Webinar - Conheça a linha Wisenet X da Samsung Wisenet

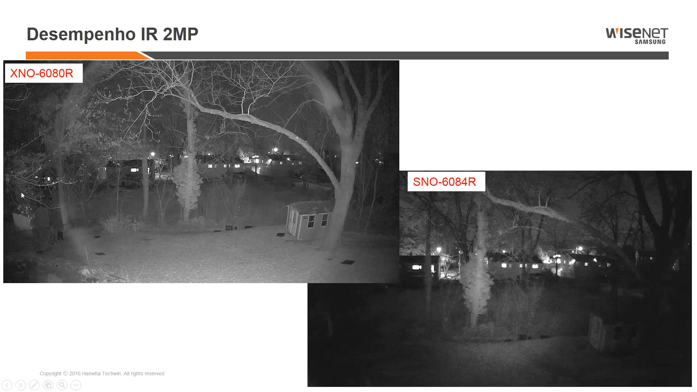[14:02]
ele está acompanhando a abertura da lente, tá? Então as câmeras da série X, elas possuem lentes de 2.4 e varifocais de 2.8 a 12. Enquanto que na série WiseNet 3, as lentes iam de 3.5 a 8. Então, um ângulo um pouco mais fechado, notem que a iluminação, ela está mais aberta, acompanhando o ângulo de abertura da nova câmera.
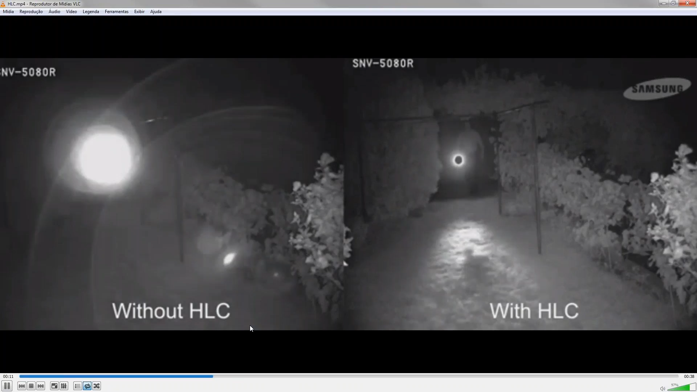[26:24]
Quando você ativa o HLC você pode criar uma máscara, no caso aí uma máscara cinza que foi selecionada. E a gente consegue ver com detalhes aí a pessoa se aproximando enquanto que do lado esquerdo ele estoura o brilho e você não vê quase nada, né?
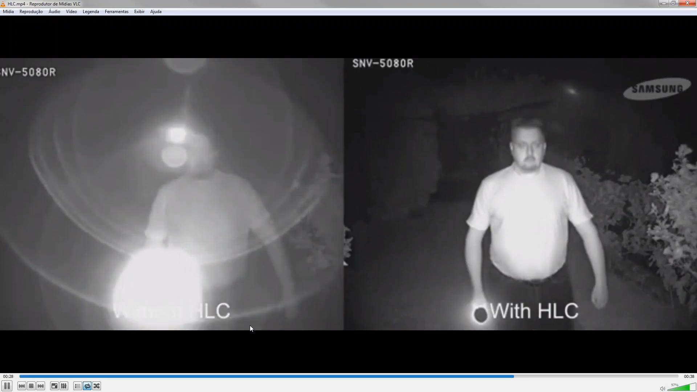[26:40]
Então, recurso interessante para esse tipo de situação.